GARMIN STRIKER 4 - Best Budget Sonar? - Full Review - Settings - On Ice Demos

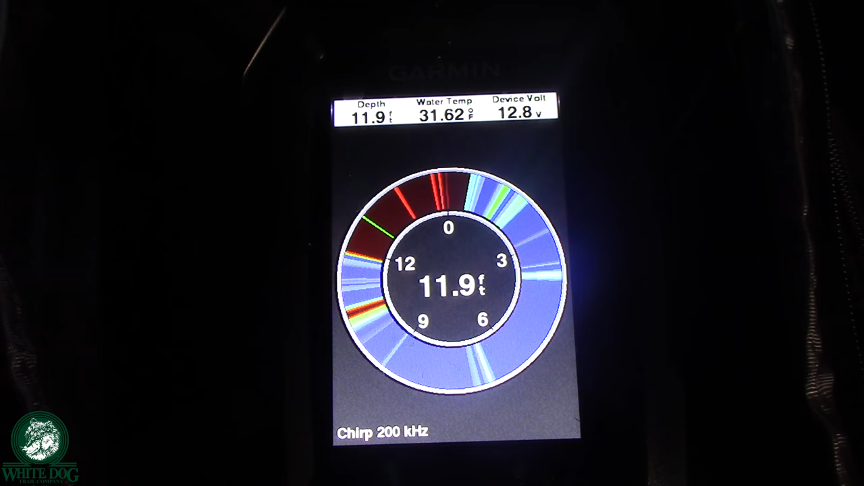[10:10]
On screen: depth 11.9 ft, water 31.62°F
We just had a fish show up. I'm at the nine foot mark and we got two fish down below. One of them is coming up to me right now. He's right on it. Notice if I lift it up, it's going to separate. See how it separates. He might not be interested. He dropped back down on me. All right. I have another fish coming right up. He's coming right to my, my bait. He's slight. Whoa, he took off fast. He took off fast. That is very unusual.
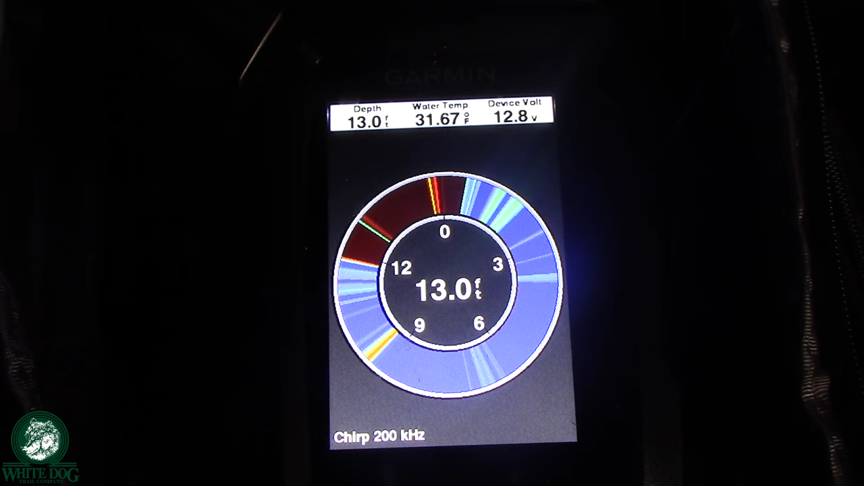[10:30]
On screen: depth 13.0 ft, water 31.67°F
I wonder if something chased him away. Here he comes. Here comes another one. He's coming back up. He's not, they are tough right now.
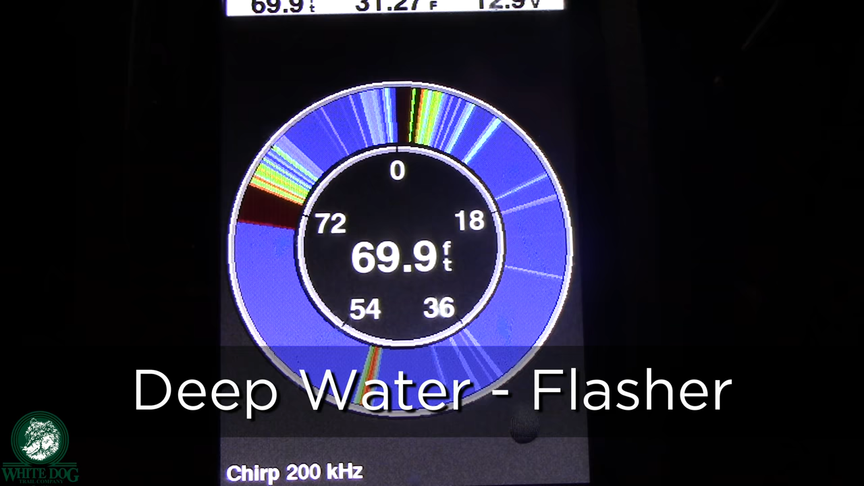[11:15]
On screen: depth 69.9 ft
Oh, he's coming up to meet it. I dropped it down. He's coming up to meet it. Now we got to take it away. See if we can get him to chase. Oh, he's chasing. Come on, baby. Do it. Do it. You're not getting close, though. You're not getting close enough. He's going back down. We're going to drop it back. Oh, he's coming back. You never know. Bring it to him.
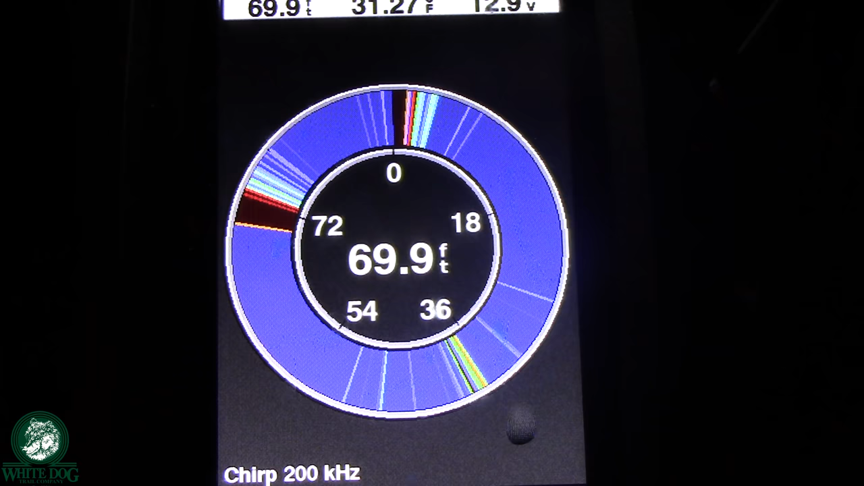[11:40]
On screen: depth 69.9 ft
Lift up. See if you can get him to chase again. He's following, but he's not into it. He's not into it. There we go.
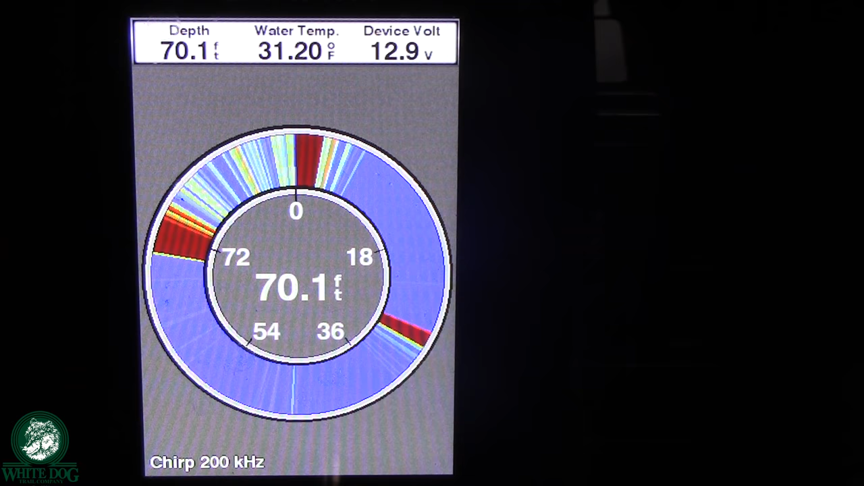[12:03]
On screen: depth 70.1 ft, water 31.20°F
Okay, so I hope that helped you guys see what it's going to look like in both shallow and deep water when you're jigging for fish and what the lures are going to look like and what the fish are going to look like as they come up and get close to biting and everything. So ultimately, I want you guys to have a really good feel for what it's going to look like so when you go out there, you understand what you're looking for.
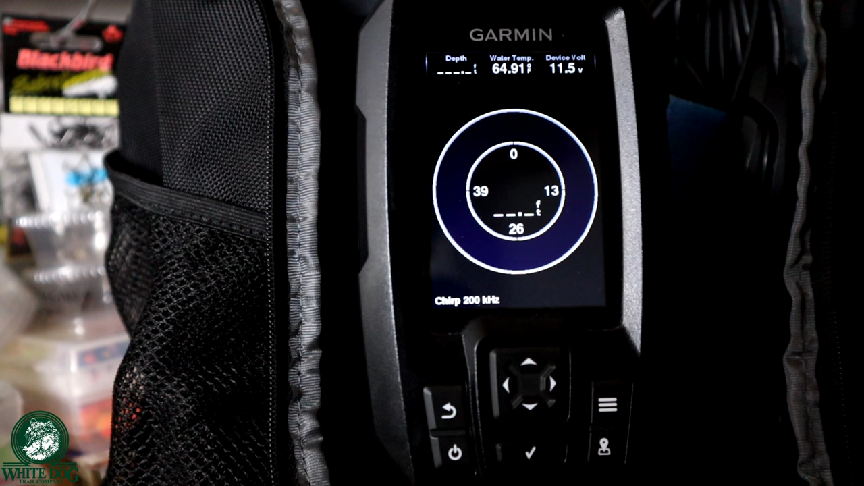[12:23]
Okay, so that's the flasher. Let's go back out and now let's go to the traditional. There's going to be a few options we're going to show in the traditional. We're going to start with just the basic traditional graph. Okay, we're going to use some on-water demos for this as well. Again, we're going to start in shallow water and then go to deeper water. But let's kick over to those live demos now.
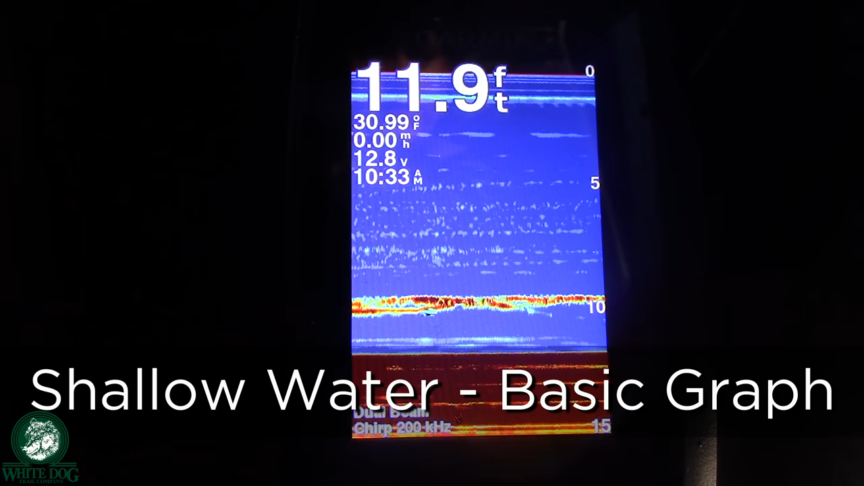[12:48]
On screen: depth 11.9 ft, water 30.99°F, speed 0.00 mph
Come on, they're still hanging out.
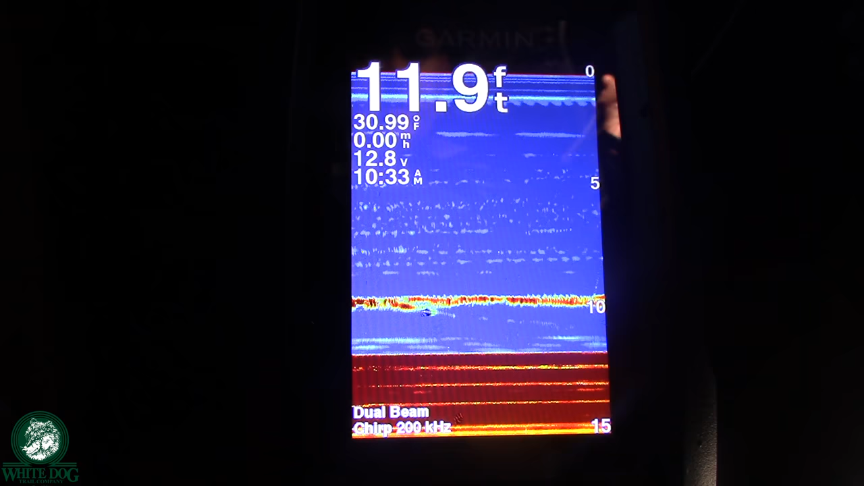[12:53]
On screen: depth 11.9 ft, water 30.99°F, speed 0.00 mph
Watch when I lift up. They're there. There's two fish there and I... Oh, there we go.
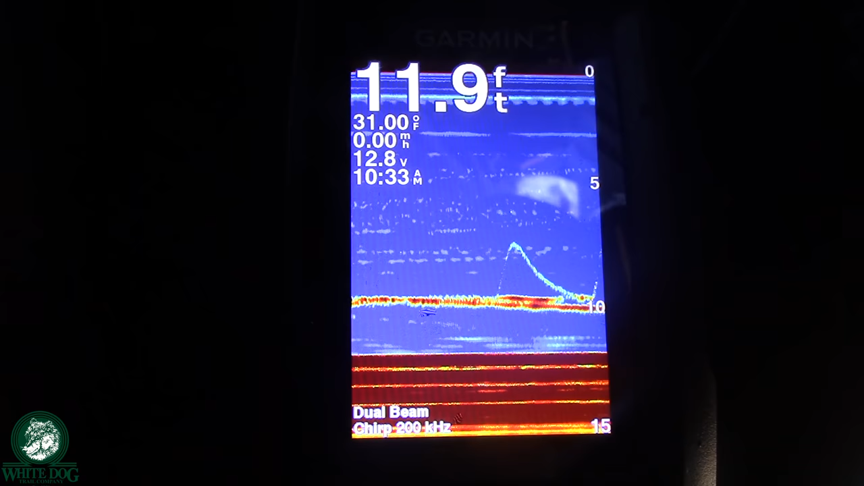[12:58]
On screen: depth 11.9 ft
Got one. Got one. All right.
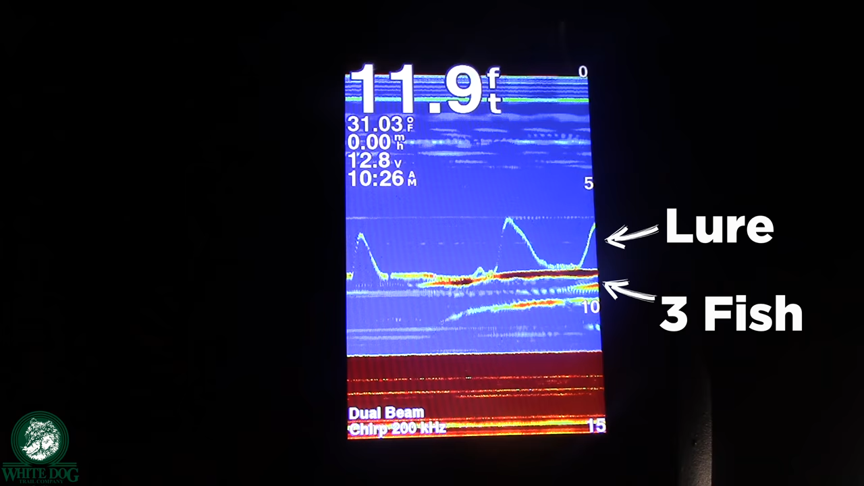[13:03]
On screen: depth 11.9 ft, water 31.03°F
You can see the one jigging up and down is me and the other ones are fish. I'm about to get bit here. And I got a fish on.
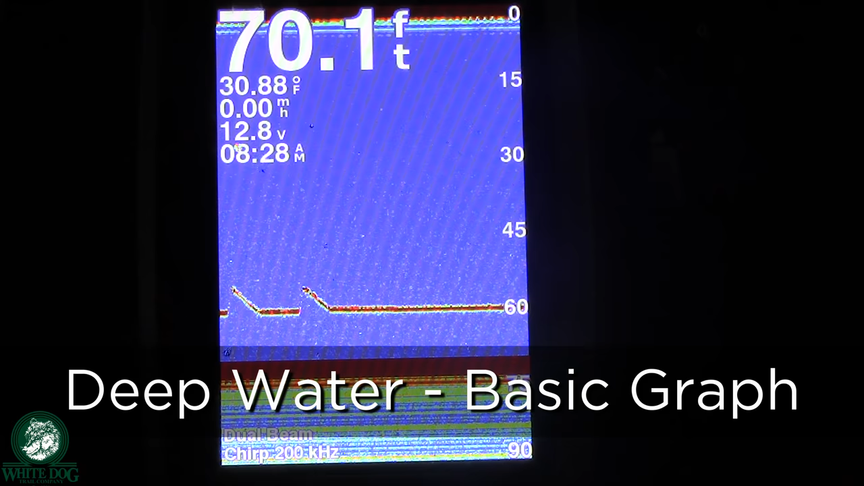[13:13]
On screen: depth 70.1 ft, water 30.88°F
Oh, here comes one. Here comes one. He's chasing it. He's right on it. Right on it.
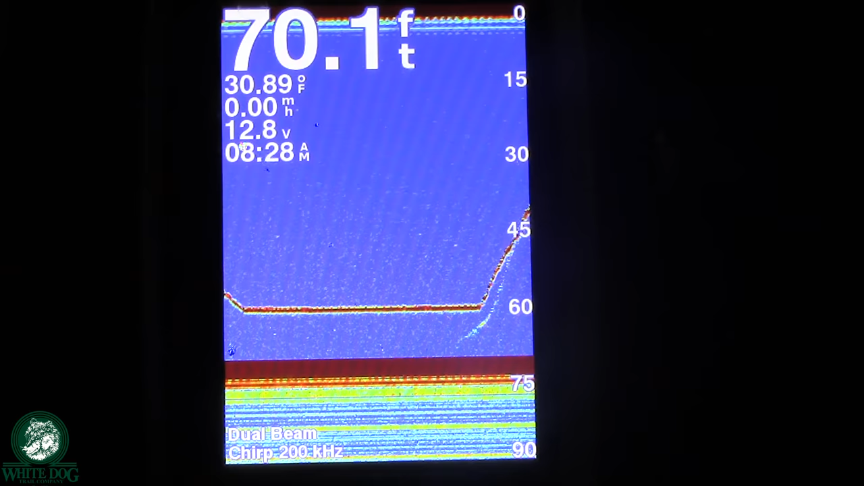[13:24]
On screen: depth 70.1 ft, water 30.89°F
And oh, I missed him. Let's see if he's still following. Oh, he went back down. He's coming back up. He's coming back up. And he went back down. We're going to chase him back down. Okay, so I hope you saw in that last clip as we were chasing that lake trout up, when that fish came up and he came up really fast, it was hard to see.
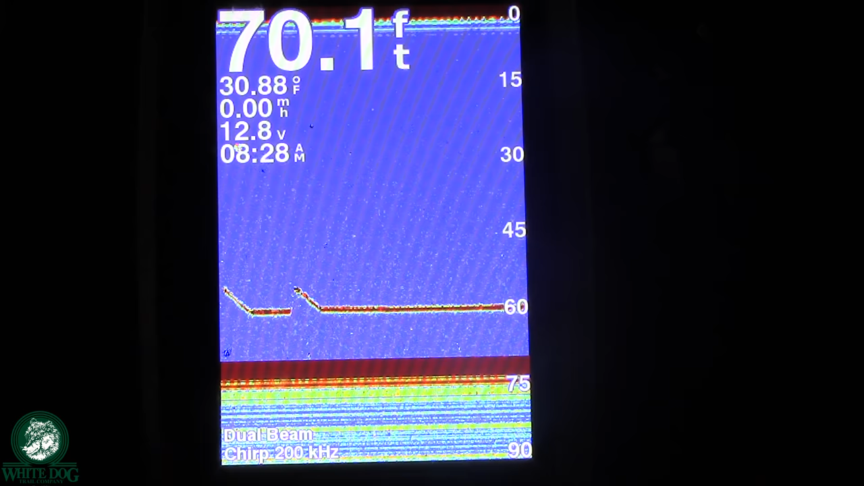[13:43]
On screen: depth 70.1 ft, water 30.88°F
And so when they were really chasing up, it was really hard to see the distinction between the fish and the lure. And it has nothing to do with the sonar unit. It has everything to do with the mode that I'm using. So when you're using this, the typical graft mode, not really easy to see fish that are moving. You can see when I was doing panfish, you don't typically move it that much.
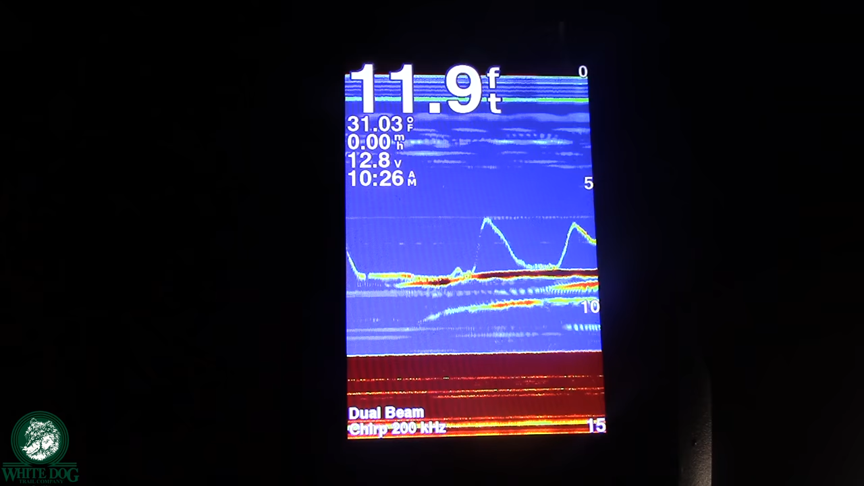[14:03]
On screen: depth 11.9 ft, water 31.03°F
And it was really good for that. It was actually pretty, really effective for that.
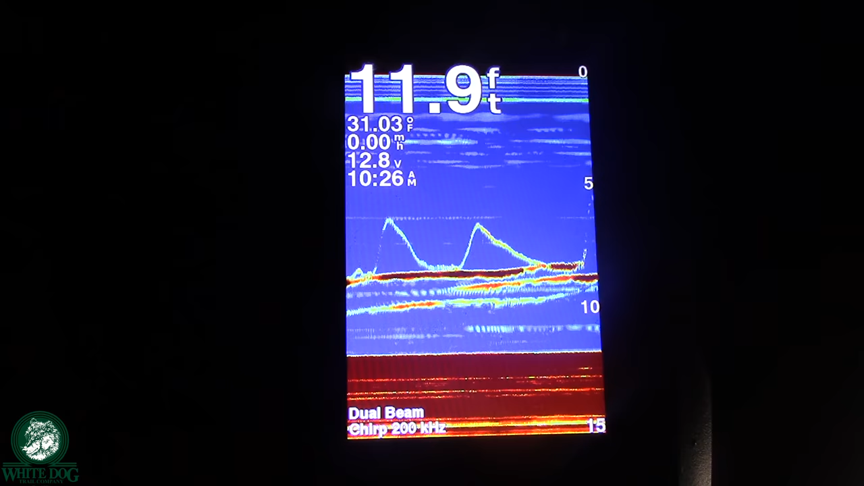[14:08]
On screen: depth 11.9 ft, water 31.03°F, speed 0.00 mph
But I'm going to show you some other modes that are going to be a little bit more useful than just the regular graft. So the first thing we're going to do, we're going to hit the menu, and we are going to go to our zoom. There's a few zoom options here that are going to be useful.